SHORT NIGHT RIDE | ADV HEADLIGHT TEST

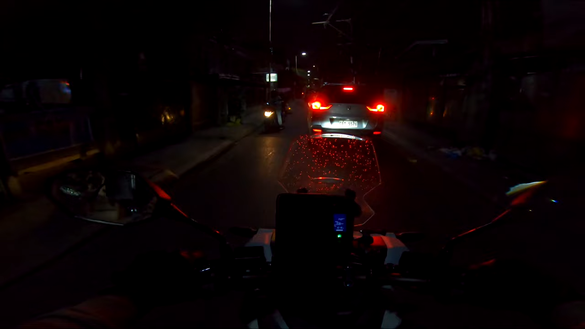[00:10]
At ako nakikita nyo gabi ngayon, madilim.
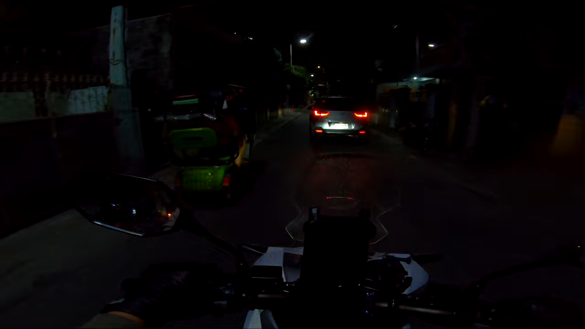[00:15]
Papunta akong ano ngayon eh. Papunta ako ng Taytay. Nautusan tayo ni Boss.
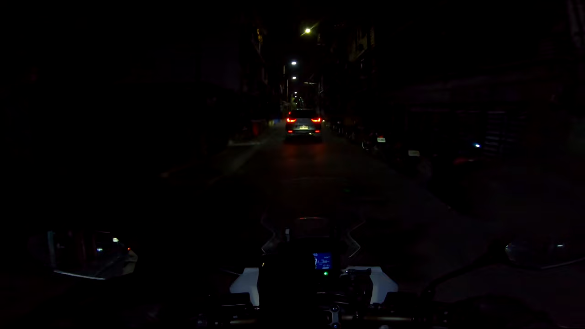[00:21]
May dadalhin lang tayo doon sa isang kaibigan niya. At pagkakataon na rin sana para makapag solo night ride. Ang problema ito, maambon. Bad trip. First time ko pa naman mag night ride.
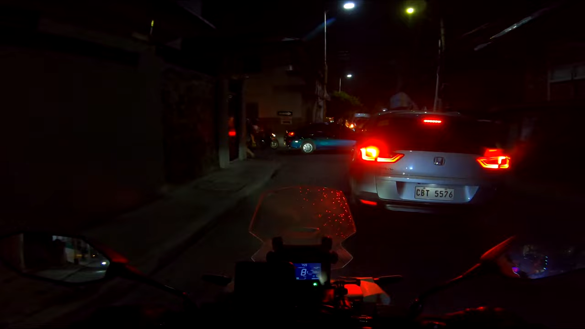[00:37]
Tapos ganito pa. Kainis.
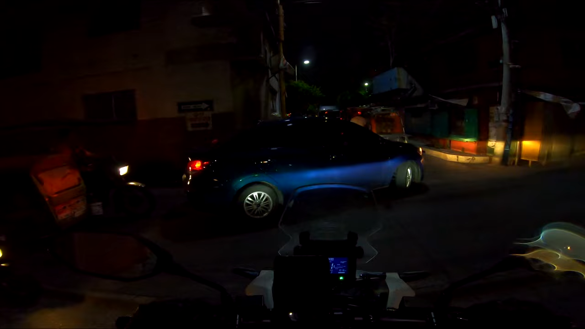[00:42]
Ayan o. Diba? Nandito pa lang naman ako sa malapit sa amin. Kaya lang, hindi na pwedeng bumalik. Bawal. Hindi na pwedeng bumalik. Mapapagalitan tayo na boss. Baka masishanti pa ako. Ayan, ang ulan.
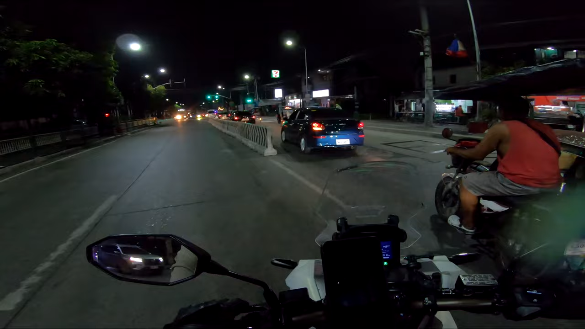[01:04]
Pag medyo lumakas to ng konti, syempre hinto muna ako. Hindi naman natin ano yan, susuungin yung ulan. Kailangan safe. Mahirap magkasakit ngayon.
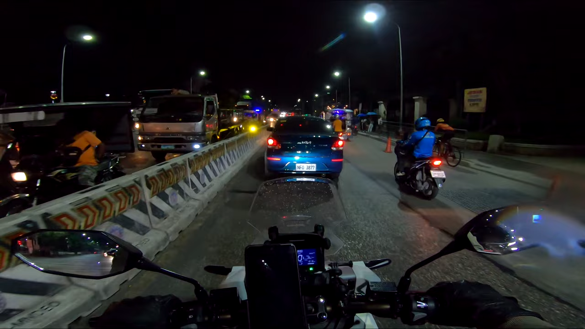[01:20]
Ayun nga, papunta tayo ng ano, ng Taytay. Pagkatapos ng mission natin doon, siguro maghanap ako ng ano, makakapihan.
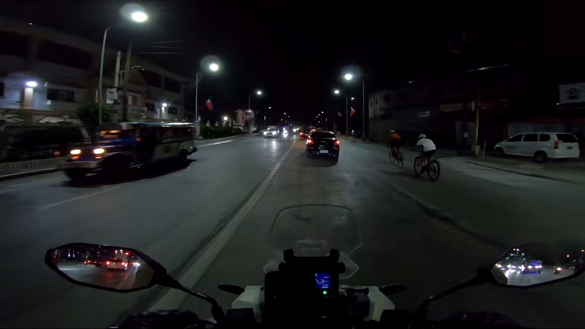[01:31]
Tsaka isa pa, hindi ko pa na-try itong ano eh, itong ADB sa gabi na ganda madilim.
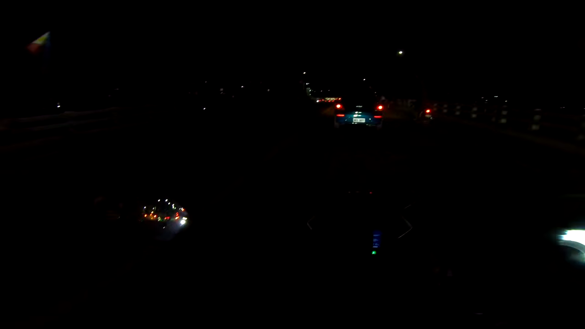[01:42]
Kasi nga napansin ko sa kanya mahina yung ilaw niya, kung napapansin nyo, ang dilim, di ba? Mahina yung ano eh. Actually, maliwanag yung ilaw.
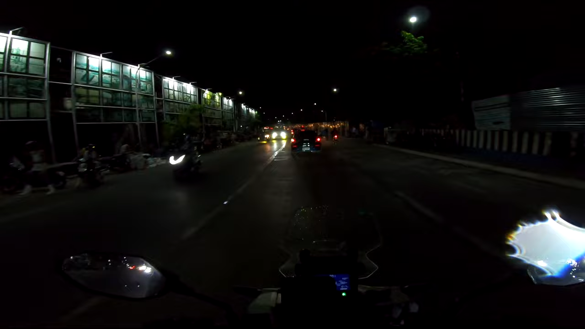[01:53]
Problema, kalat. Kalat yung buga niya ng ilaw. Kaya parang pag tumama na siya, bali wala na. Hindi na ka-focus, tsaka hindi concentrated yung ilaw niya sa isang direksyon. Parang kalat-kalat siya. Ayan, napapansin nyo ba? Ito yung high. Ayan, parang bali wala, di ba?
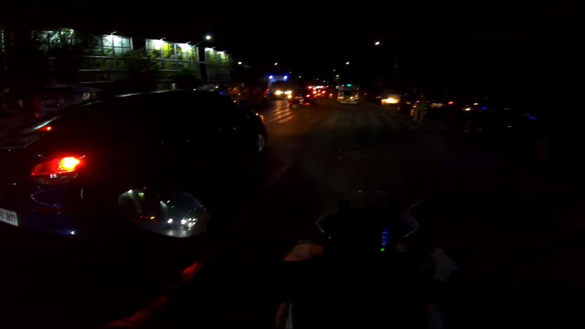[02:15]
Doon sa medyo ano, madilim na madilim, para makita natin yung difference talaga.
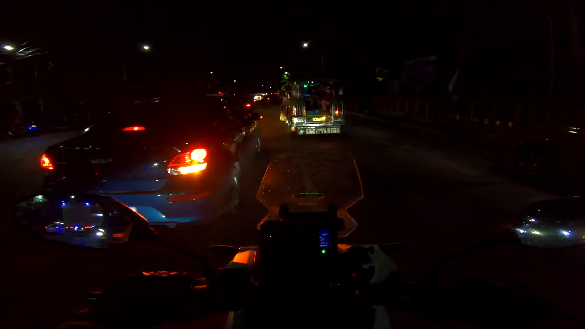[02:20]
Ayan na, basang-basa na yung helmet ko. Ito, dito. Yan, naka-low tayo ngayon. Ito yung high. Low. High. O, di ba bali wala? Kaya siguro, ano na rin. Okay na rin na magkabit tayo ng MDL. Para kung may mga lakad na gabi, syempre hindi naman talaga may iwasan yan. Tapos ay pupuntahan pa natin madilim na lugar.
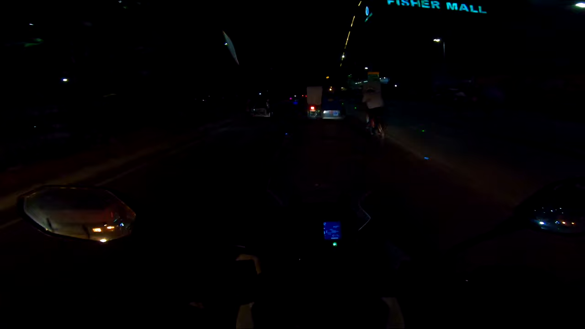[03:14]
Sa video, hindi yata masyadong halata eh. Pero ano, ito yung high niya. Pagka merong ano, sa malapit mo,
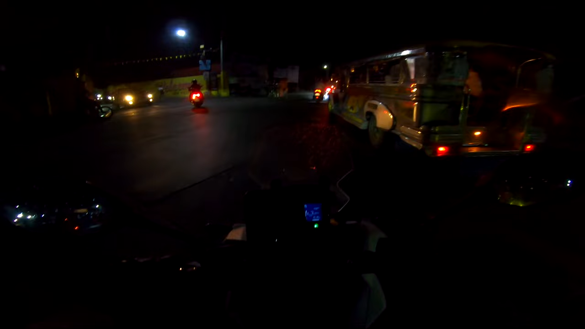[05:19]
Ayan o, nakakainis yung ilaw. Hina.
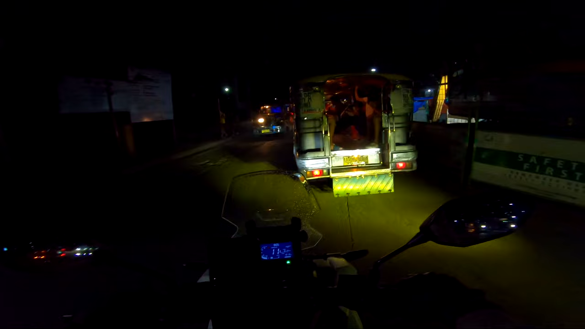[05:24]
Hindi ko alam mo yung solusyon dito kung dahil ba sa bumbilya o dun sa assembly mismo. Parang tingin ko yung ano eh, yung pinaka-assembly niya may problema, hindi yung bumbilya. Kasi naka-LED na to eh, dapat malakas na bugan ito eh. Masyadong kalat yung ilaw. So kapag walang tinatamaan, hindi mo rin makikita kung nasan yung ano, yung ilaw mo. Pero kung may tatama yan, ganyan, tinatamaan yung jeep, alam mo na may ilaw ka.
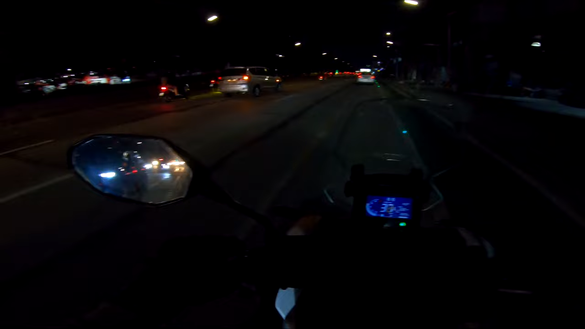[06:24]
Mahirap na kasi, mahirap magkasakit. So, iwas-iwas talaga tayo. Ayan, kung nakikita nyo, hindi ko alam kung ano eh, kung makikita sa video eh. Madilim kasi sa video. Pero yan, maliwanag tong ano, medyo maliwanag naman tong EDSA. Tong parte ng EDSA na to, kaya lang. Hinahanap ko talaga yung ano, hinahanap ko talaga yung headlight ng motor eh. Wala akong ano eh, hindi ko makita eh. Kalat na kalat talaga yung ilaw eh.
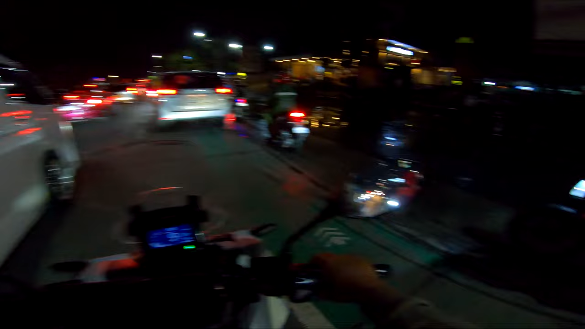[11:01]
Ito naman, dire-diretso lang naman ito. Ayun na, SM East, Ortigas. At ganun pa rin, napaka-traffic pa din. Ito medyo umaandar na lang ano, ng bahagya. Hindi gaya doon, tukod na tukod eh. Dito, medyo ano na, mag-aanggang na ng konti.